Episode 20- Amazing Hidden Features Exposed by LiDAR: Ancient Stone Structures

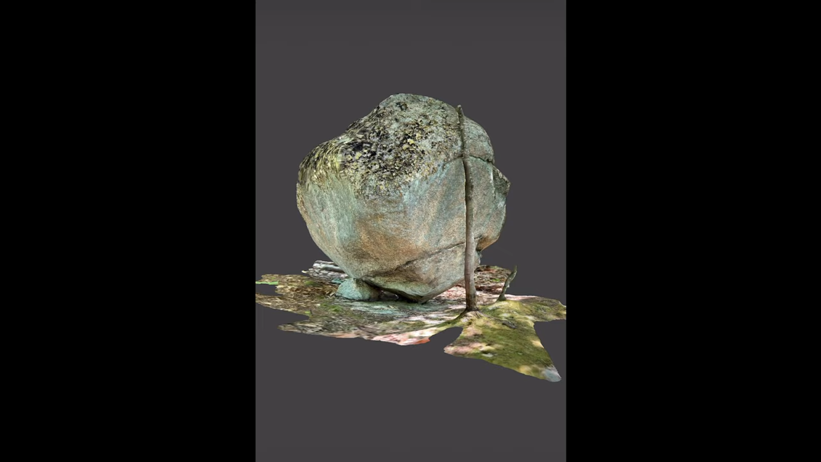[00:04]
In episode 20, we introduce LiDAR to the analysis of our stone structures in Gilbert Hills State Forest here on Where the Stones Have a Story to Tell. We're going to carry through the episode on perched boulders,
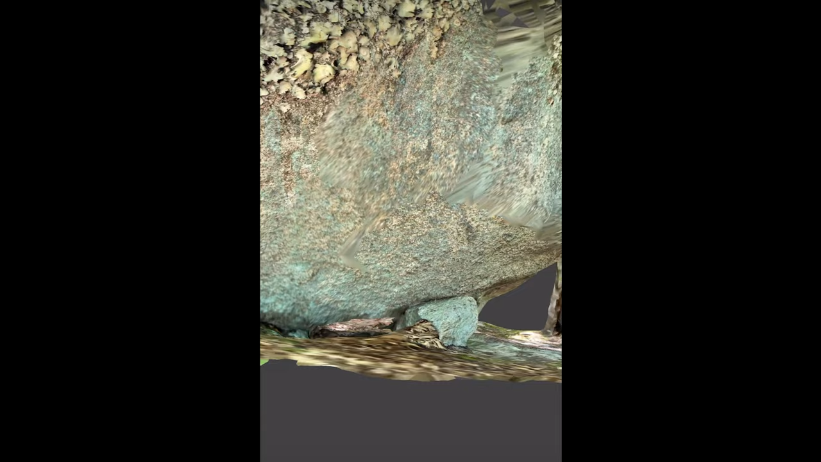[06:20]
You can see that tiny little rock that's holding up the back of the boulder here.
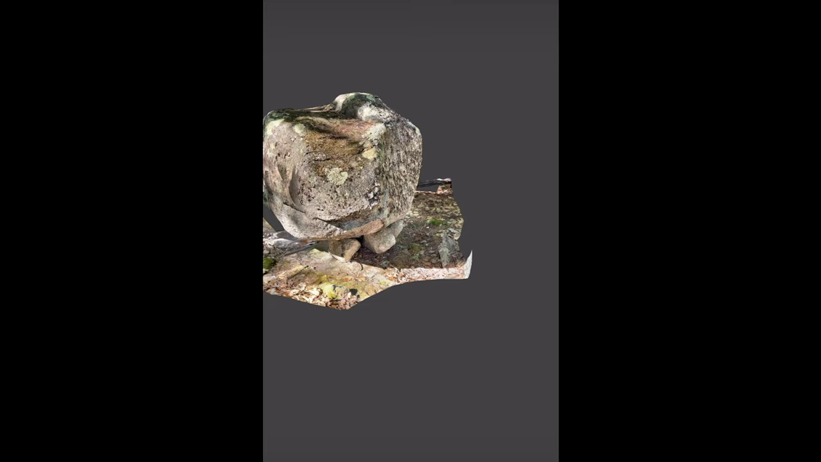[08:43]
It's not always easy moving this thing around, but you can see on the left side there, a little overhang of the nose and the mouth. You see a crack carrying through underneath.